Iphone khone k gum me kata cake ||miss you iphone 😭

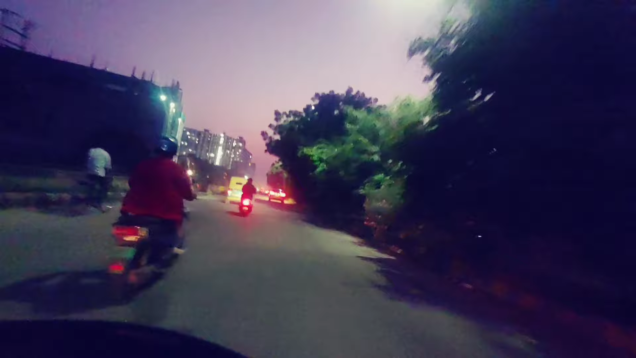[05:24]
देखो अभी मैं आपको लाइट ऑन करके दिखाता हूँ इसमें कि रोशनी दे, देखो कितनी रोशनी कितनी हो गई हमारी इसमें।
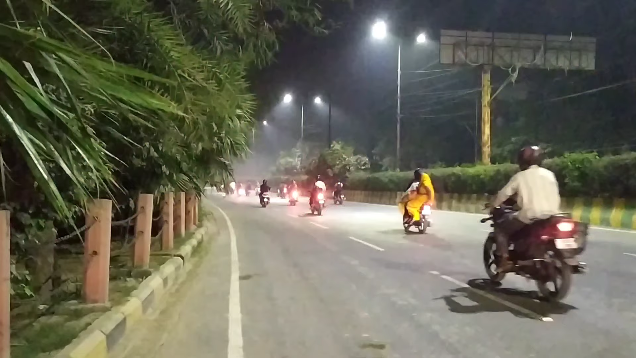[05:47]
सो अभी हमने कैमरा चेंज किया, एक्चुअली मेरा कैमरा की बैटरी ऑफ हो गई है, तो ये मैंने दूसरा कैमरा लगाया है,
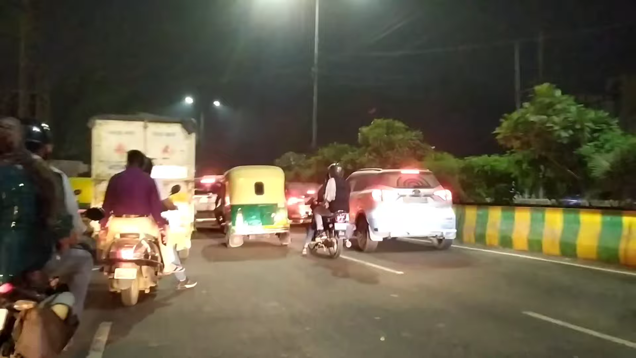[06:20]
जब भी हम चला रहे हैं अपनी बाइक को तब ये थोड़ा हिल रहा है, जिसकी वजह से प्रॉब्लम्स हो रही हैं।